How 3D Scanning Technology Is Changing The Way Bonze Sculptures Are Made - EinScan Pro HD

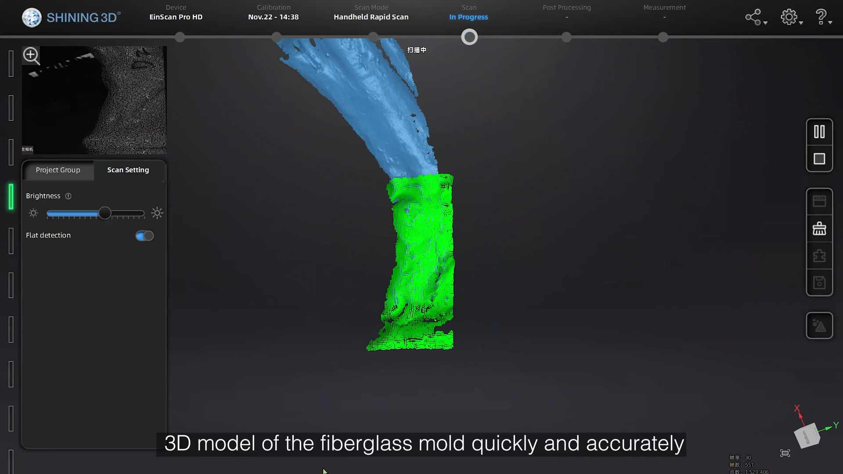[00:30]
and calculate the surface area of the sculpture with one click in the software,